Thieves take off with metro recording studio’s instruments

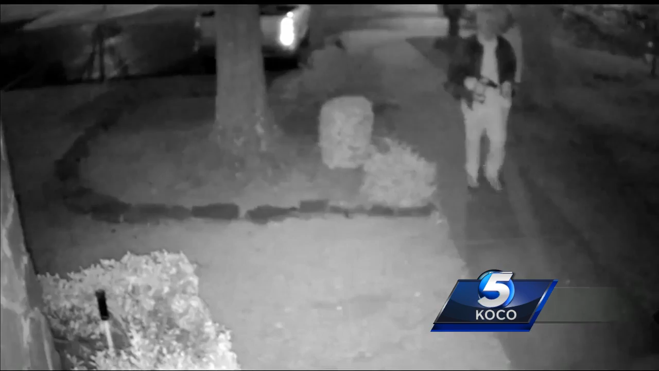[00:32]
And this dash to get away doesn't even begin to tell the whole story, but surveillance video does. The front door has been drilled through.
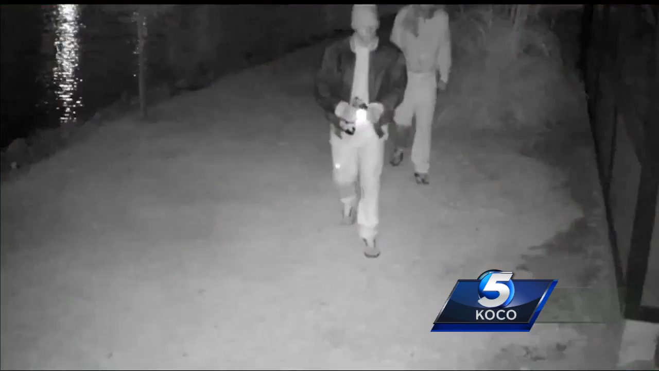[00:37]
There they are, tools in hand, the drill visible. The doors were broken down.
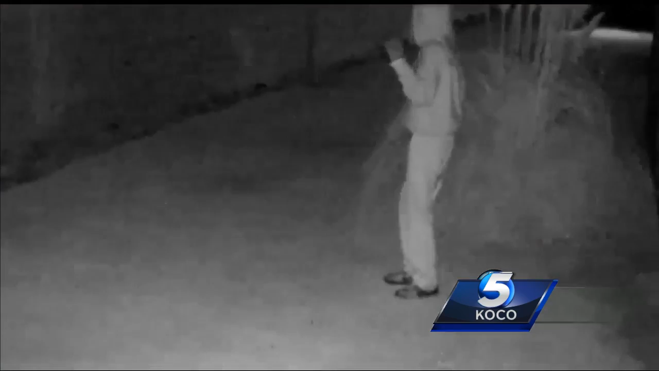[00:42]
And then a meltdown moment, one grabbing his head, even throwing his hands up, and possibly saying a prayer.